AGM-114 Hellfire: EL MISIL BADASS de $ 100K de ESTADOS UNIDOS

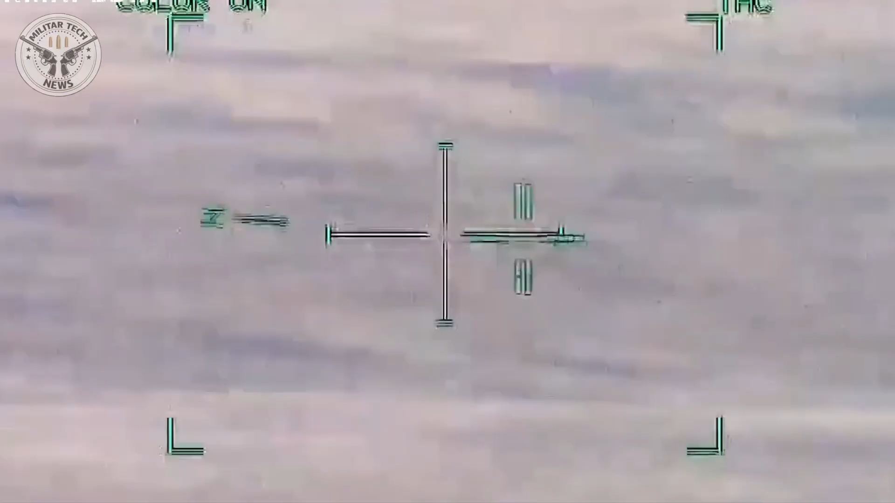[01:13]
El Hellfire es un misil aére tierra desarrollado por Lockheed Martin que fue diseñado originalmente para destruir carros de combate desde helicópteros o aviones.
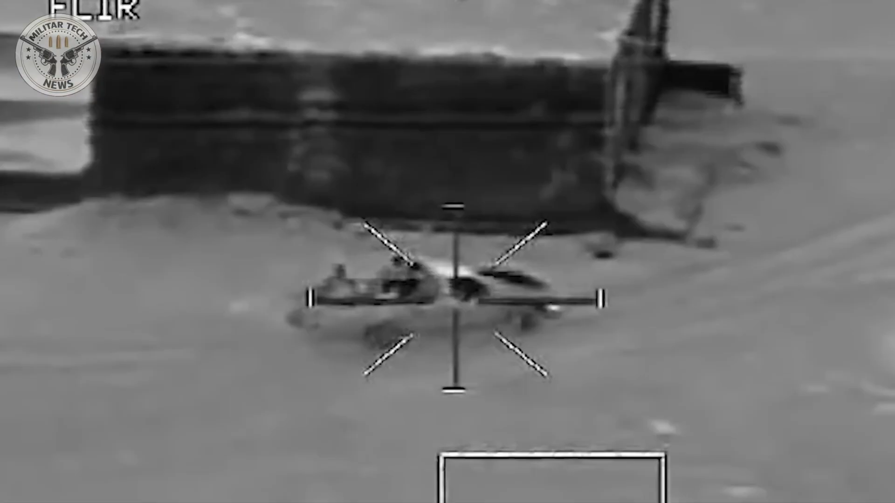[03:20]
objetivos en condiciones adversas y sin necesidad de iluminación láser.